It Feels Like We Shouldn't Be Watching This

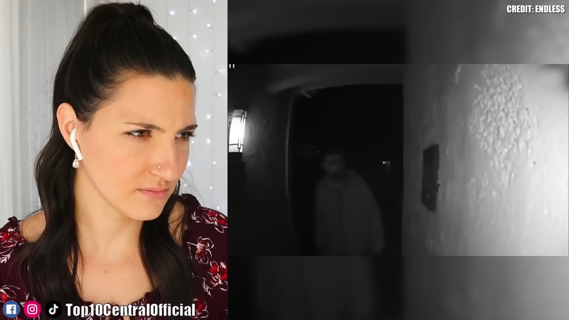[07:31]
ew ew ew ew i'm not watching this what a weirdo why did okay pause i'm kind of glad